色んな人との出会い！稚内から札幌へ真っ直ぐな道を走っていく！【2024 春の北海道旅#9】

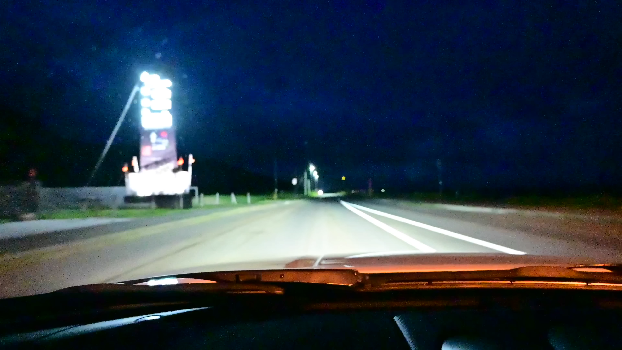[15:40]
はい、シビック乗りの方とお別れしてから、2、3時間休憩したでしょうか。今、夜の8時です。えー、だいぶすっきりしましたけどね。休憩を終えて、また走り出していきます。道の駅、尾平審判屋から、リスタートです。
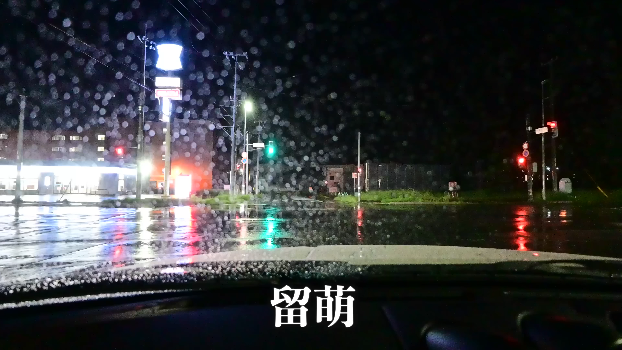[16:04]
いいよっしゃ、行くぜー!レッツゴー!また、バッツゴー!しっかり寝て、しっかり走る!
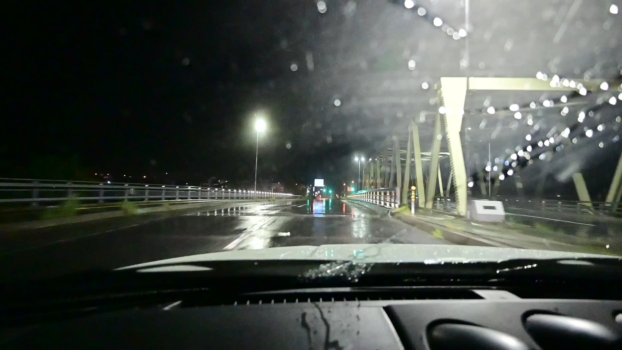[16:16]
ちょっと札幌まで行けるか、怪しくなってきたけど、今日は、行けるところまで行こう!
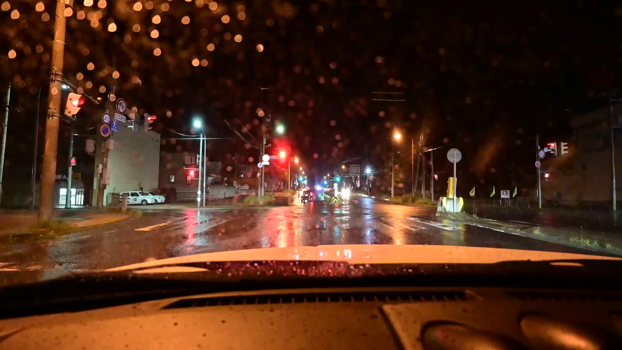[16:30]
相変わらず雨は降り続いています今ルモイの街に来ました先ほど札幌までの標識があったんですけど札幌まであと134キロだそうですもうちょっとというには少し強がりかな
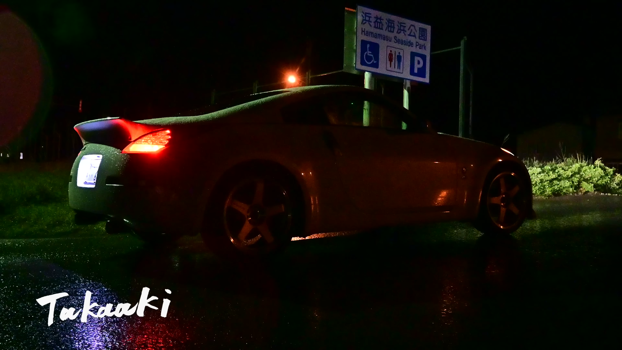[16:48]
もうしばらくありますけどね引き続き夜を走っていきますまっすぐかなまっすぐだね国道231号線ルモイの街を向けていきます
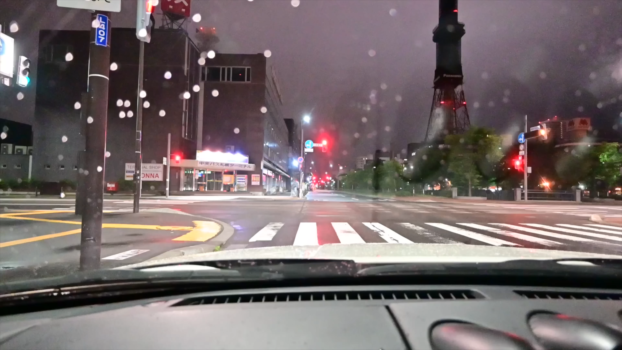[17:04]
この夜の街の雰囲気とかすごい好きなんだよねよしいくぞZ札幌の街を目指そうぜ夜を駆けていきます
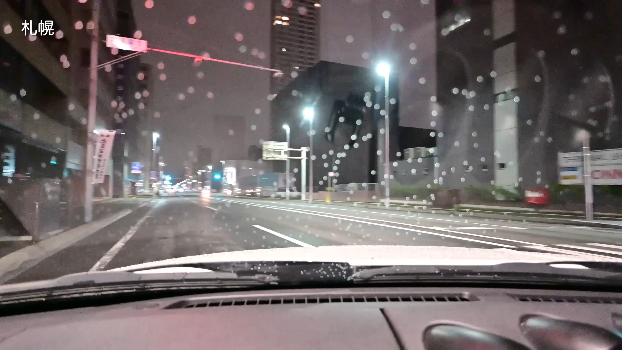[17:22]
札幌の街に着きました右前方は札幌のテレビ塔なんですけどね暗くなってますね真夜中に札幌到着です